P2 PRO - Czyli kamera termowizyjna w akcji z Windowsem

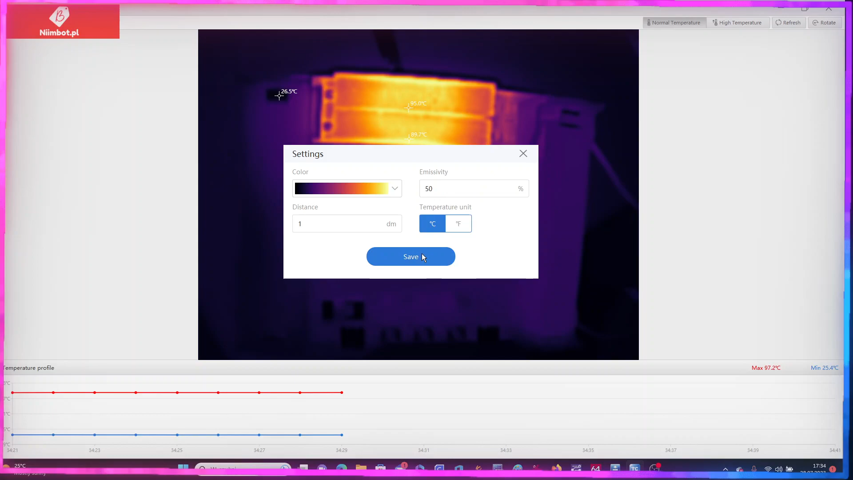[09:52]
On screen: max 97.2°C, min 25.4°C
Ustawię na 1, tak jak było fabrycznie. Teraz słuchajcie, dam na emissivity, zmienię na 50%. Zobaczymy, co się będzie działo. Praktycznie Nie widzę żadnych różnic w zachowaniu.
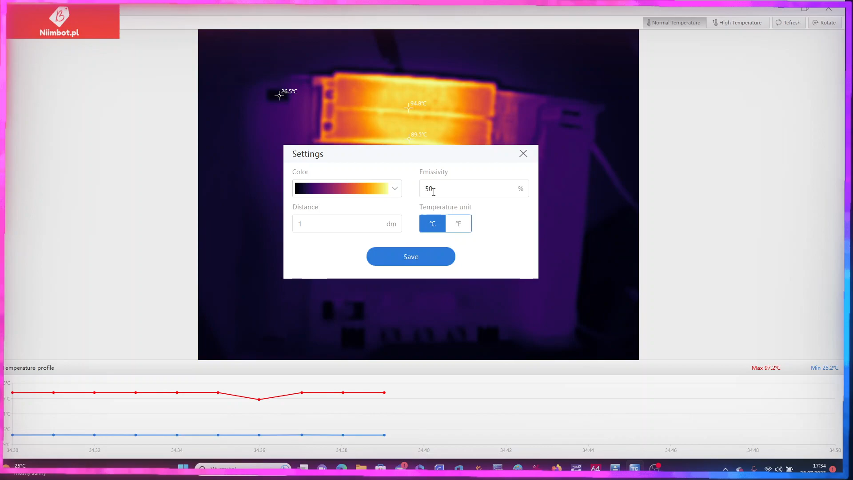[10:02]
On screen: max 97.2°C, min 25.2°C
Dam 20.
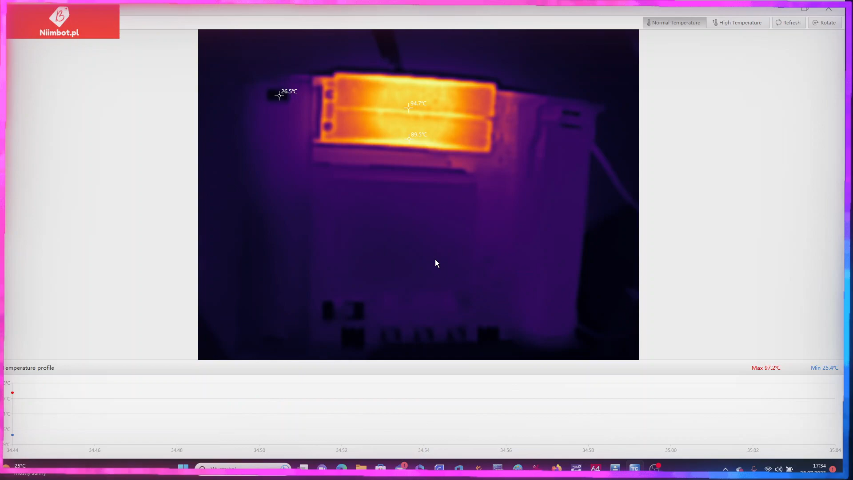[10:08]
On screen: max 97.2°C, min 25.4°C
Słuchajcie, nic.
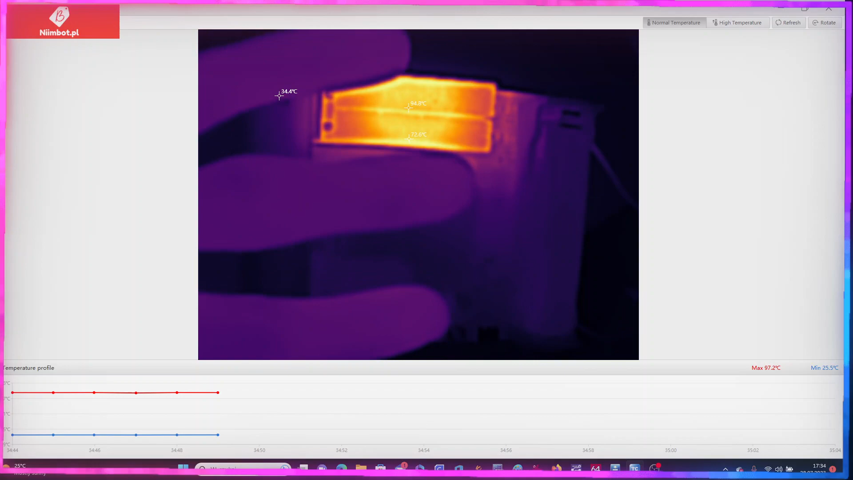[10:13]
On screen: max 97.2°C, min 25.5°C
Dobra, teraz takie coś. Widzicie, moje ręce są takie trochę fioletowe.
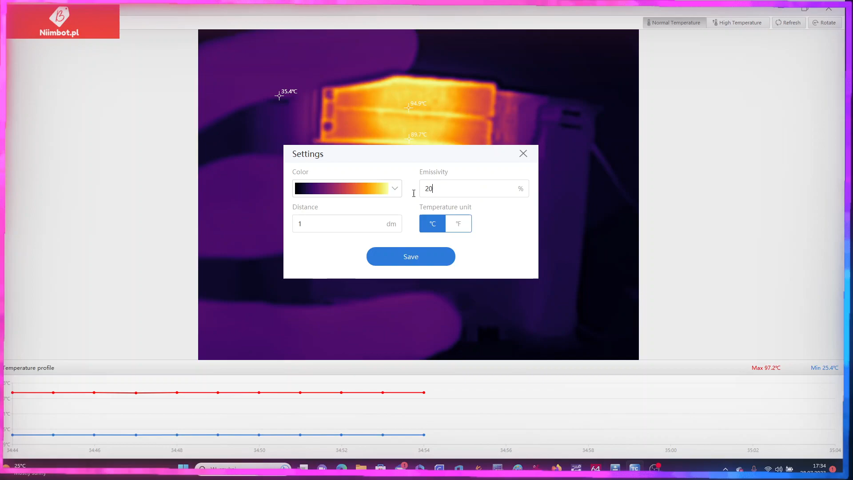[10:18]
On screen: max 97.2°C, min 25.4°C
Dam, słuchajcie, od razu 100%. Podkładam rękę.
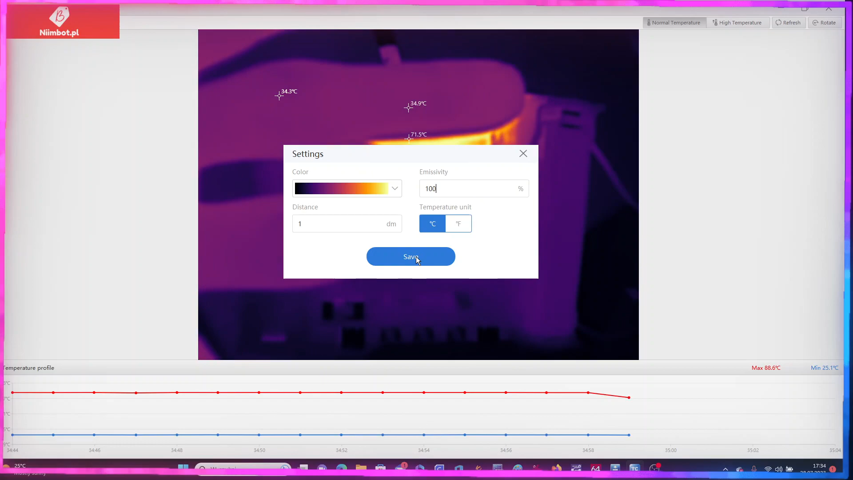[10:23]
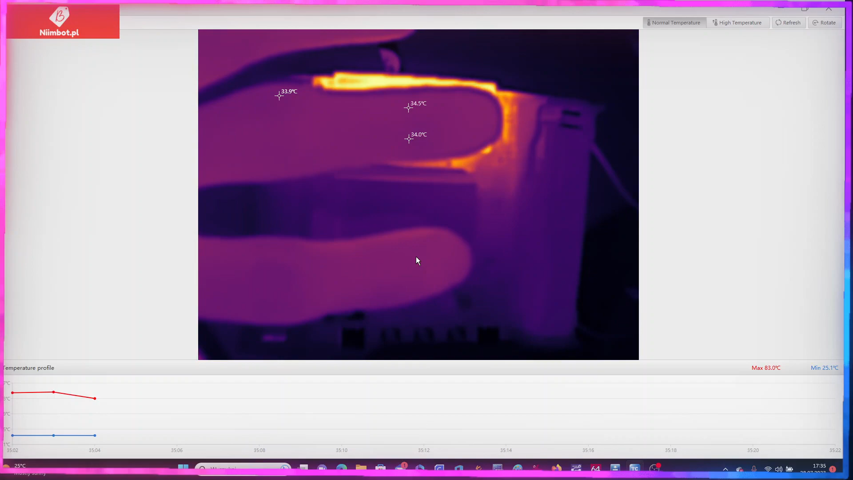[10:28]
On screen: max 83.0°C, min 25.1°C
Im bliżej.
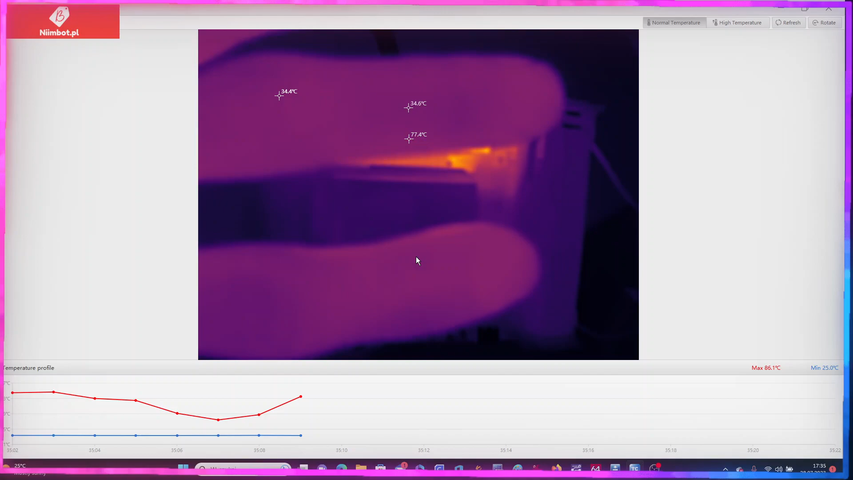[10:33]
On screen: max 86.1°C, min 25.0°C
Zasłoniłem ten główny. To są moje palce teraz.
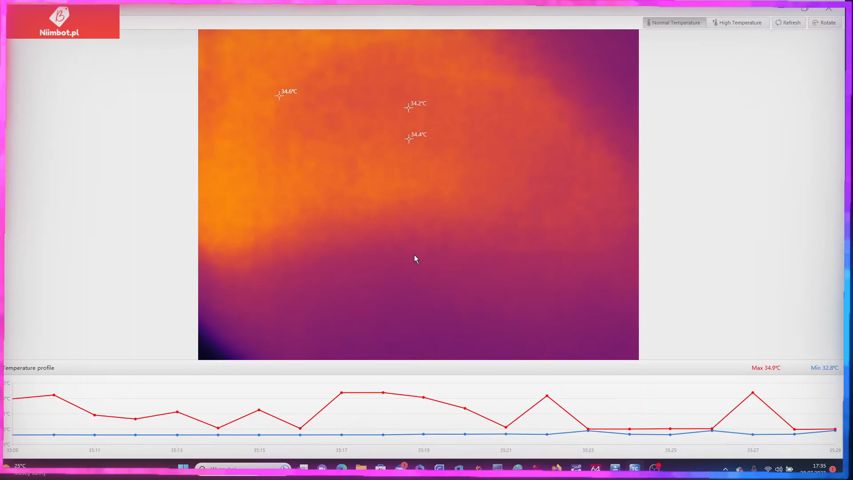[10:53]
Tak jakby ta kamerka wysyłała jakieś ciepło w kierunku różnych tych, ale to mi się chyba zdaje.
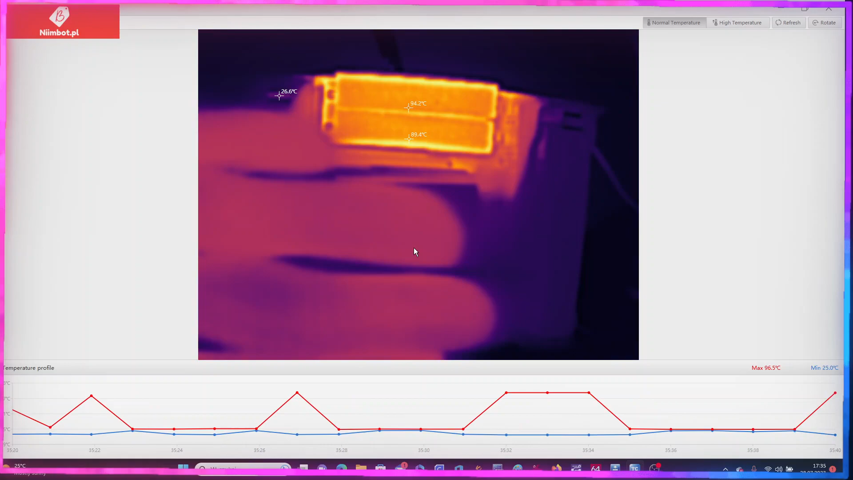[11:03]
On screen: max 96.5°C
Dobra, bo tak jak rękę podkładam, czy ona tak jakby grzała?
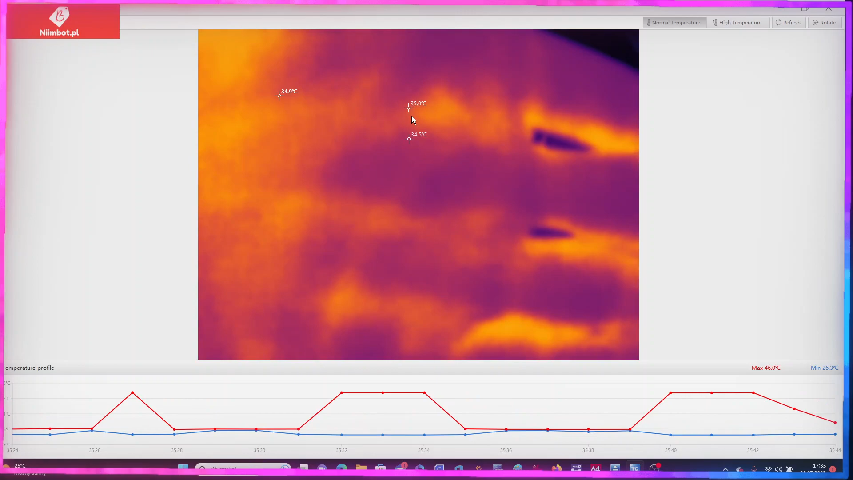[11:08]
On screen: max 46.0°C, min 26.2°C
Nie, chyba mi się zdaje.
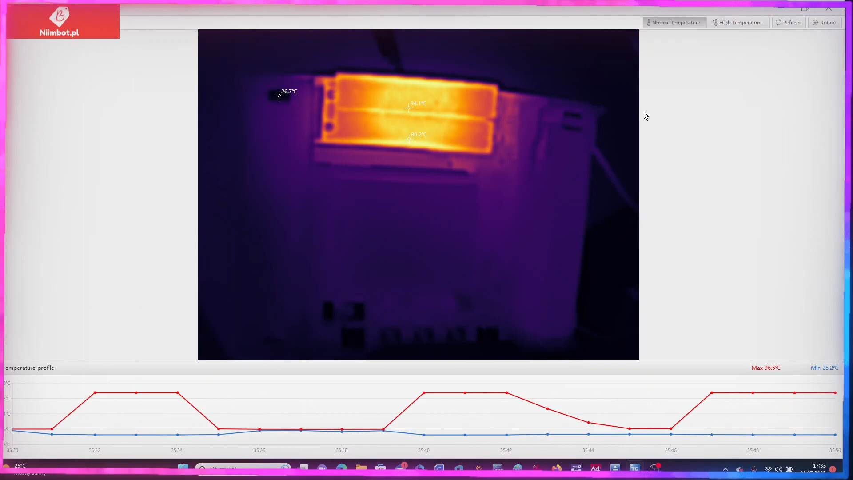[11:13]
On screen: max 96.5°C, min 25.2°C
Dobra, słuchajcie, tak wygląda tutaj te ustawienia z tej aplikacji. Więcej już się tutaj nie ma co bawić.
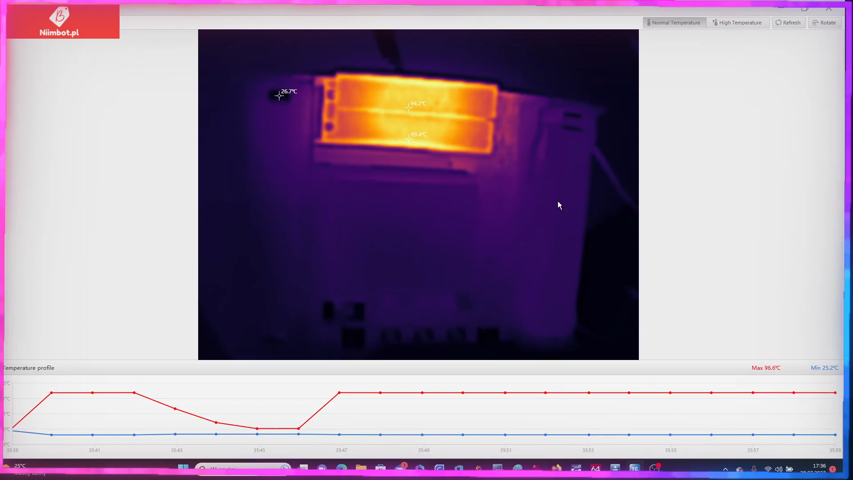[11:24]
On screen: max 96.6°C, min 25.2°C
Zobaczcie teraz, jaka będzie zmiana po high temperatur. Tylko się nie przeraźcie.
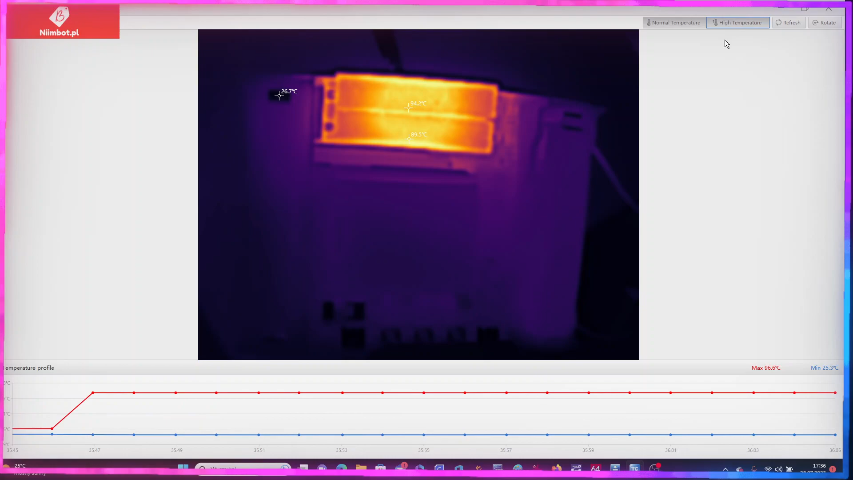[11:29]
On screen: max 96.6°C, min 25.2°C
Teraz jest taka jakość. Daję na high temperatur. I patrzcie teraz. Jest cholernie rozmyte.
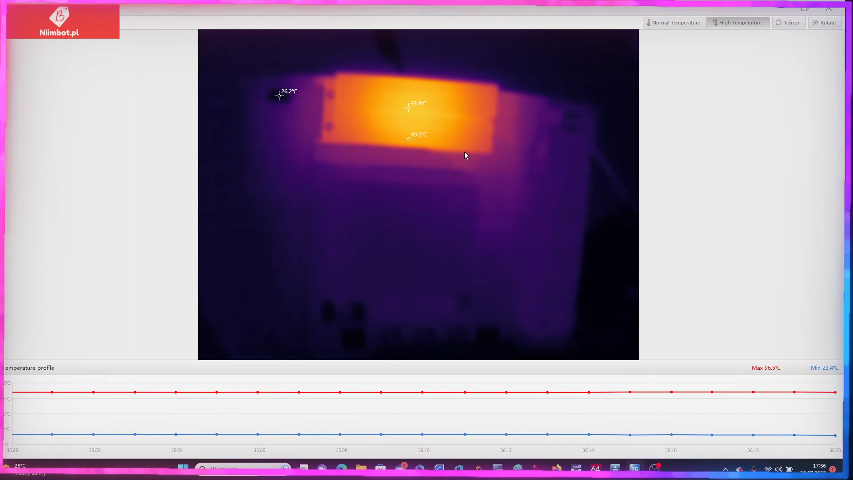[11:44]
On screen: max 96.5°C, min 23.4°C
Jak nawet wezmę tą płytkę, dam bliżej. Widzicie? Nie ma ostrości, jakby. Całkowicie zgubiła ostrość. Co prawda, pokażę nam, jaka jest temperatura, ale teraz brakuje tej żylety, takiej ostrości.
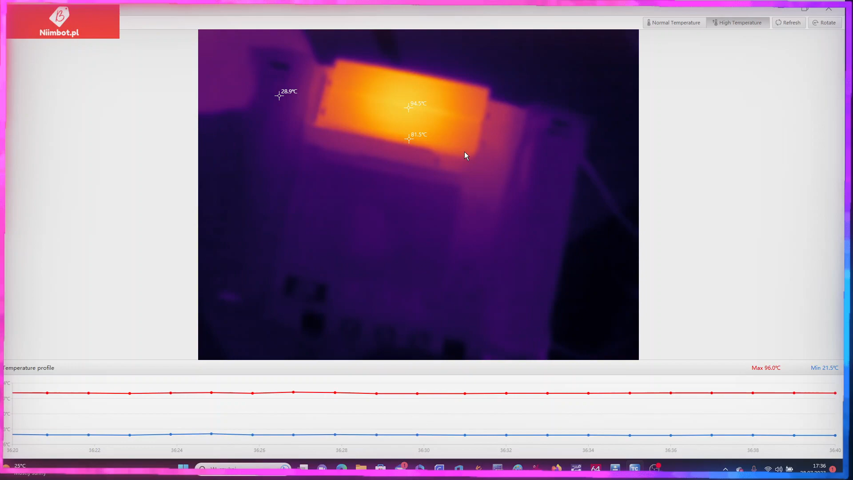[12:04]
On screen: max 96.0°C, min 21.5°C
Jeżeli by była ostrość, to podejrzewam, że to by było zarąbiście. Spróbuję założyć teraz makrolensa
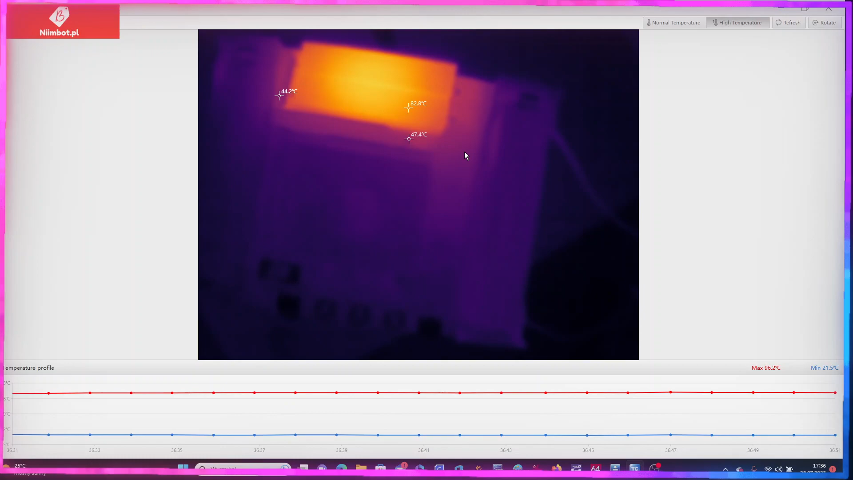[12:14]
On screen: max 96.2°C, min 21.5°C
na tych ustawieniach high temperature.
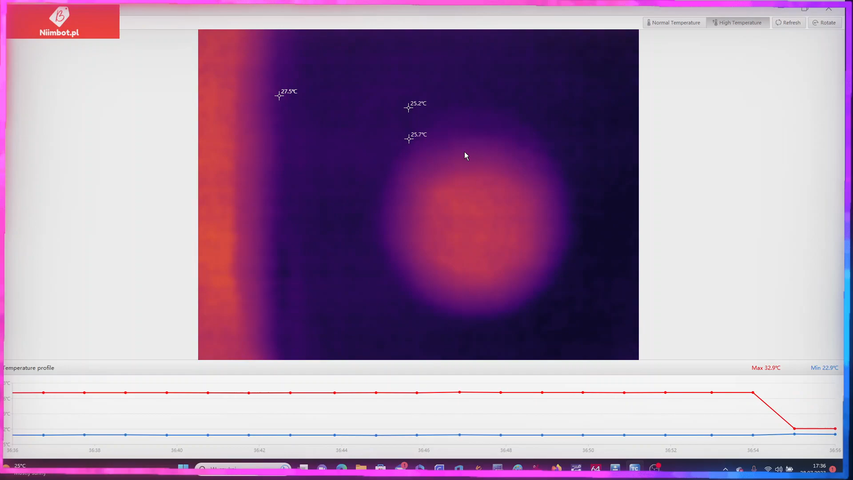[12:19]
On screen: max 32.9°C, min 22.9°C
Ok, założyłem makrolens i patrzcie, teraz będę dawał tą płytkę jak najbliżej. No praktycznie przełożyłem. Muszę zdjąć. Oła. Muszę aż kamerkę zdjąć z statywu i w ręce ją trzymać.